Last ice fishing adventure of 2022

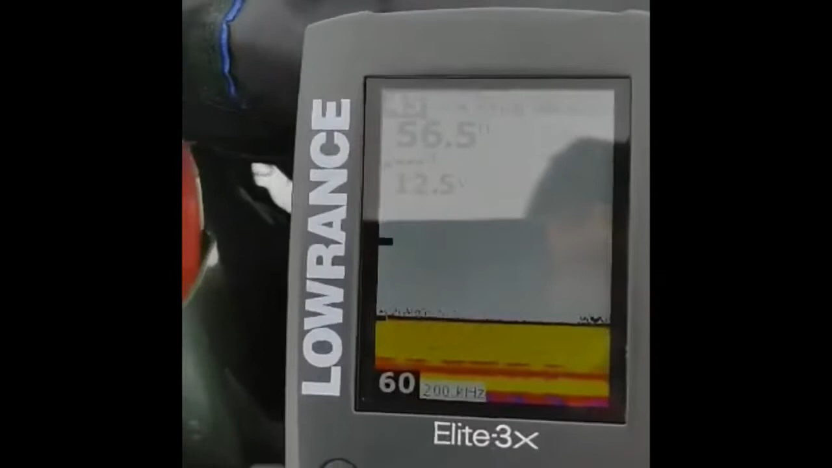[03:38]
Zigzagging. I think I have something coming down at the bottom.
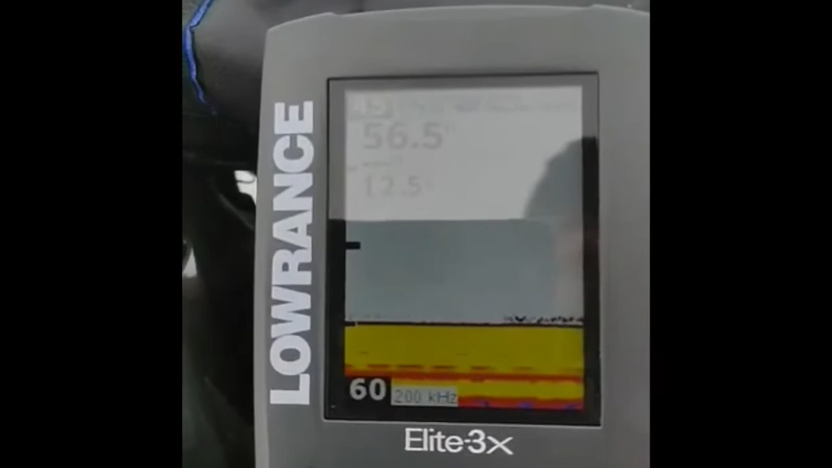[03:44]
They've been biting like playing some games.